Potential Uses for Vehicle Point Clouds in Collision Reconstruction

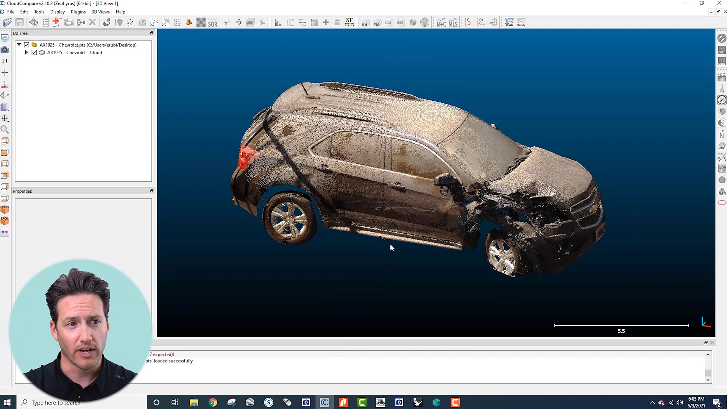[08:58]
clouds so uh in a situation where you have uh damage that you're trying to model
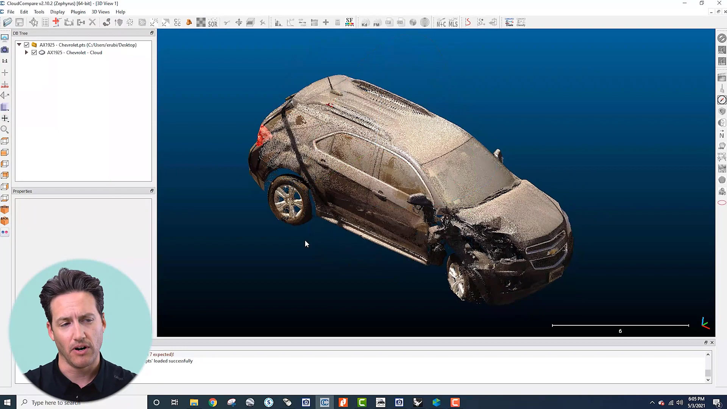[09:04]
uh well that you're trying to measure so that you can figure out the speeds of the vehicles that impact uh or the delta v uh we'll bring in the point cloud in uh into cloud compare and generally speaking i don't have an exemplar for this one yet this is i think a chevy
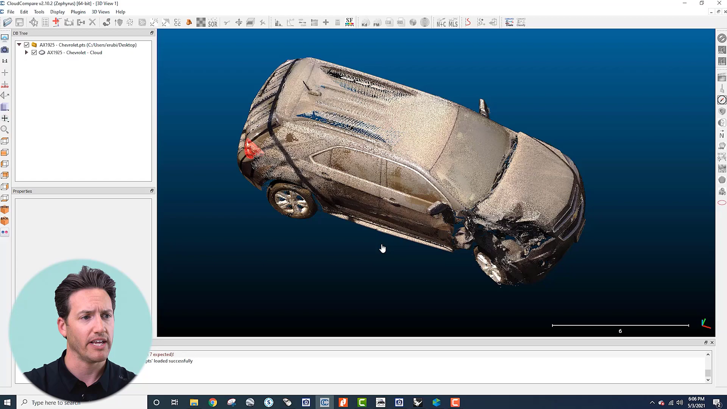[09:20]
equinox but what i would do is i bring the damaged model into cloud compare and then i would bring the exemplar into cloud compare as well and then there's a couple tools in here where you can align the point clouds so there's this tool right here which is uh if you hover your mouse over it it says align two clouds by picking at least four equivalent point pairs so you just select a couple points uh well three to four really is what it's looking for and then you can add as many as you want to bolster that fit uh just three mutual points or so
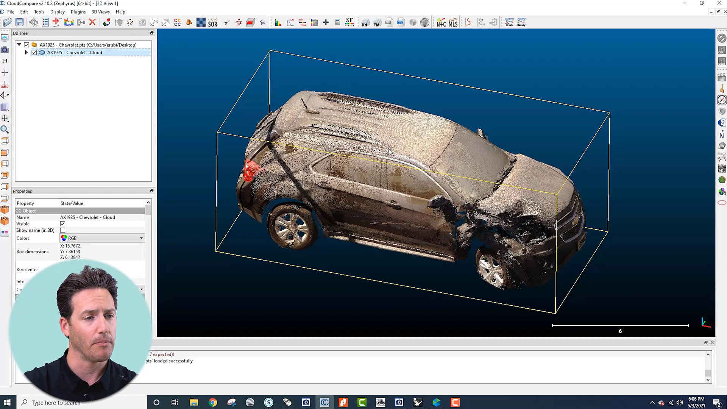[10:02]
on the damage model and then the exemplar and then it'll just align the two clouds on top of each other and then from there you can do more fine-tuned analyses in an automated fashion in cloud compare but to help with the the crush analysis and kind of make it more manageable and easy to deal with i will click on the point cloud and then i'll take a slice right at the height
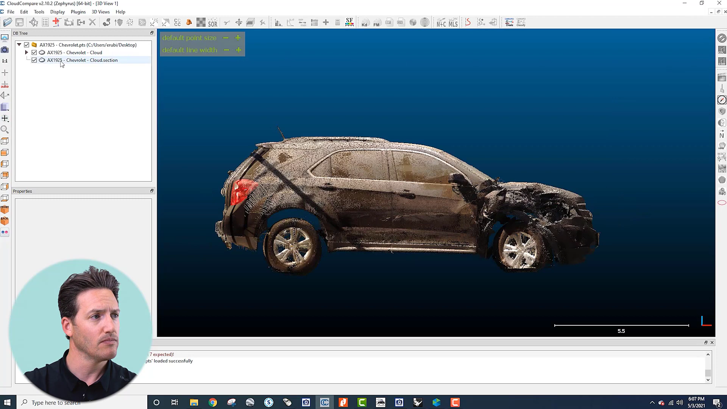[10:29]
all right so now that's just a slice and then we go down on the top view and we can see looking at the left side that's about what it looked like before and now it's crushed in like this so uh again if the exemplar was in here well as well we would take the slice at the same time and then we could put it up right against this damage profile and then we can export
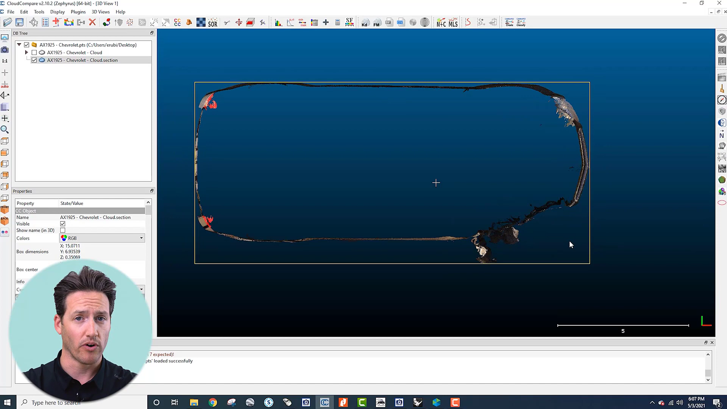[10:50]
from here into a cad program so that's generally what i do is i'll export the entire point cloud but i'll also just export this slice and bring it into a point cloud i'm sorry a 3d cad program like rhino and then i can just use the polyline tool to trace this damage and then the polyline tool again to trace the exemplar profile and then i can take my uh my measurements from there so uh it's it's a really good way to be able to to measure crush and you can do
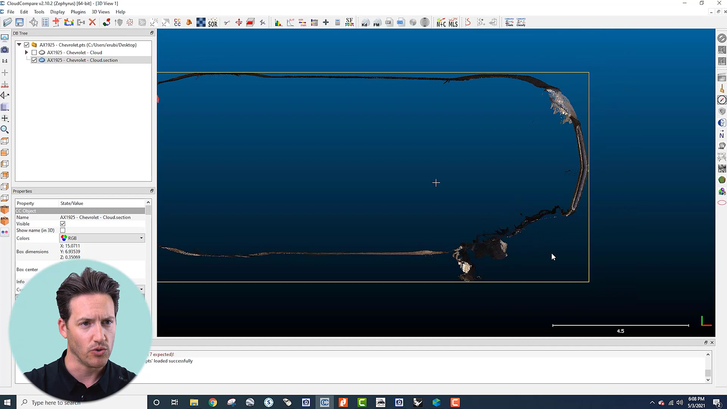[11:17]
it very efficiently if you know some tips uh and tricks like that so uh when i found this
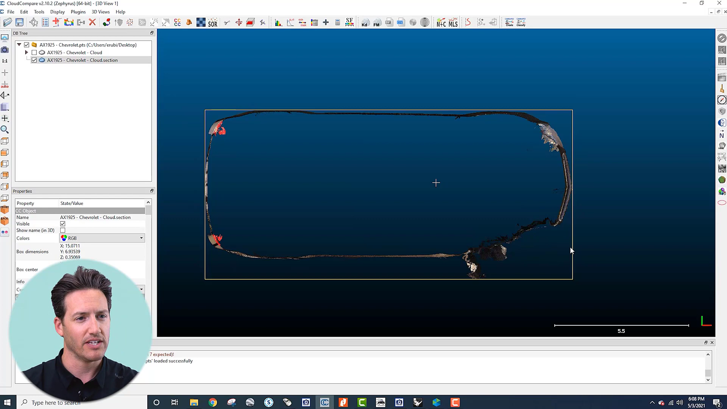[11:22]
this slice tool uh made things a lot easier and then i'll generally project that crush profile down onto a plane as well just to make the uh measure taking the sea